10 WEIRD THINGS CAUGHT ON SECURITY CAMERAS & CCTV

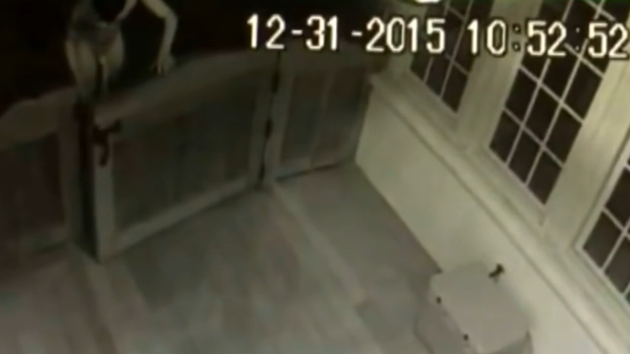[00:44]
donning a Ronald Reagan mask with only a sock covering his, uh, privates. The occurrence was captured in its weird wholeness on a CCTV security footage placed at Yancey's residence in Alabama. Speaking to the local news, she said that even though a lot of people were laughing about it and that she even got a bit of a chuckle from it later,
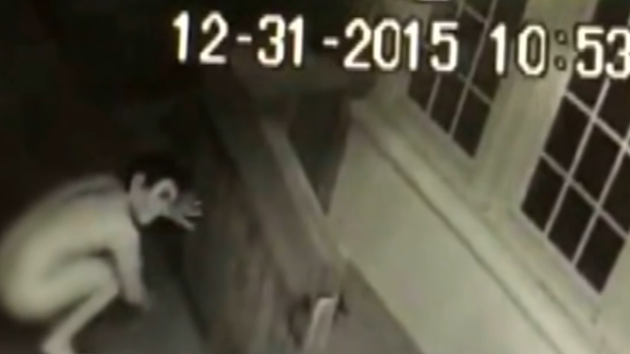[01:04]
however, it was very concerning at the same time.
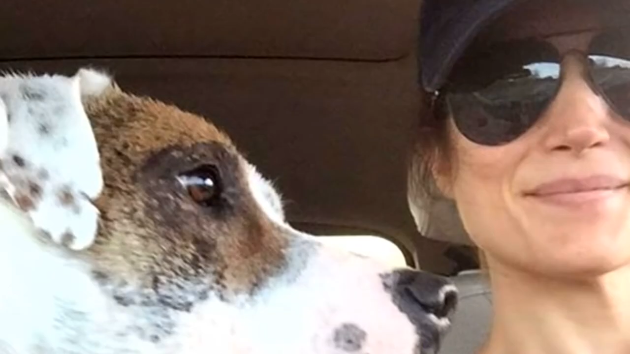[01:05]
What he was planning remains a mystery. Whether he had malicious intent or not was extremely unsettling
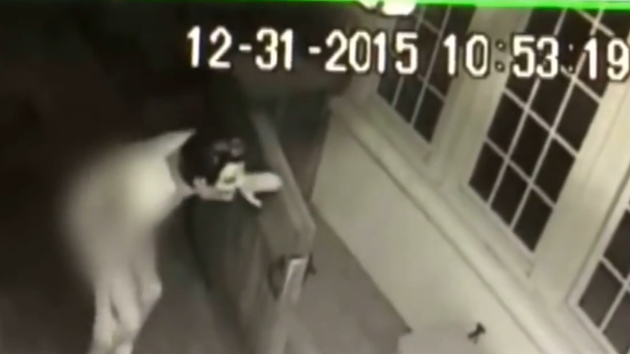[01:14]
if you consider the fact that he went through several layers of security to get right to her porch. He might not have had a gun on him,
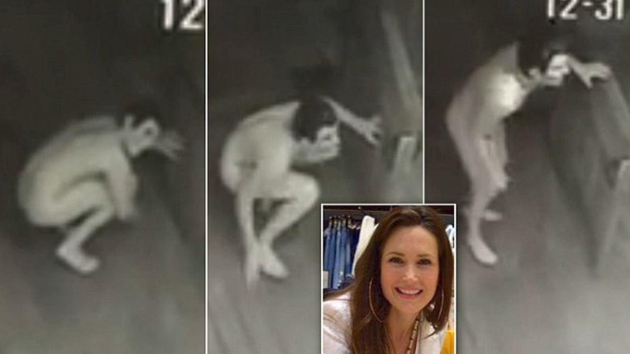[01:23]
but there was still the chance that he was a
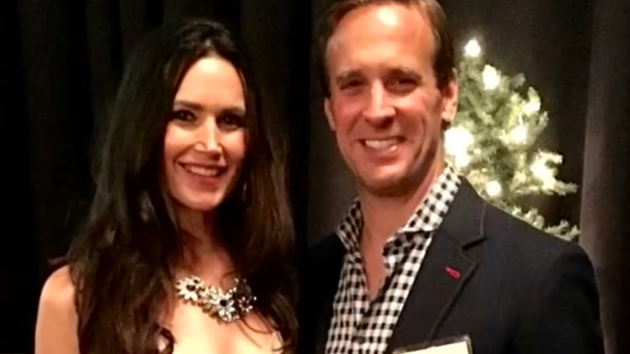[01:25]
threat to both her family or even himself if she tried to defend herself.
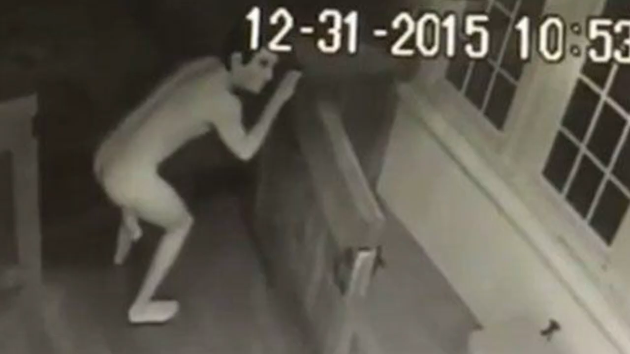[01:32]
For me, it's the Reagan mask that makes this recording very creepy.
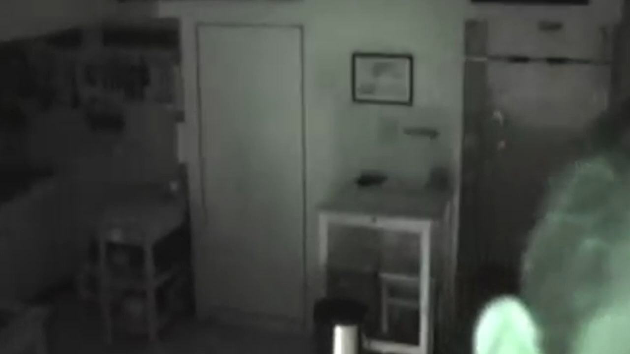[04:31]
But after his partner denied it, the guy set up hidden cameras in the kitchen to find out the truth. And it was utterly creepy. Night vision footage shows a woman dropping down from a hard-to-reach cupboard above the door. She carefully places her feet on a nearby table before quietly stepping onto a stool and down to the floor. The intruder then walks over to Joe's sink and urinates in it before opening his fridge and raiding it for food and drinks. She then appears to sit on his sofa and watch television before hitting the fridge for further snacks and returning to her hideaway hole.
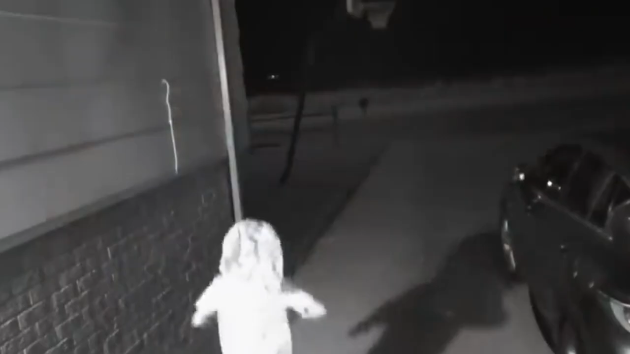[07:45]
The clip showed an alien-looking creature that strongly resembles Dobby the Howl-Self, a character from the Harry Potter films.
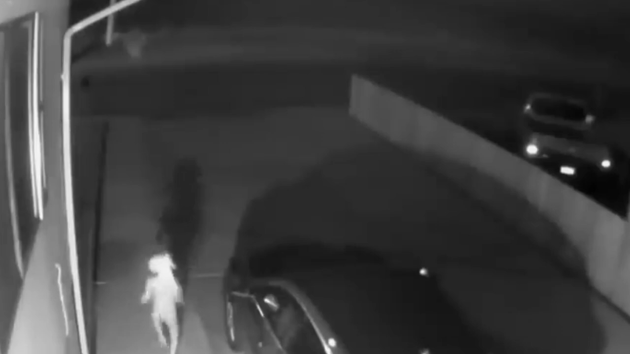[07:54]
The figure has wobbly legs and a floppy ear. Joyously doing a chicken dance around the neighborhood, the video got over 9 million views over the days, with people still wondering what it was.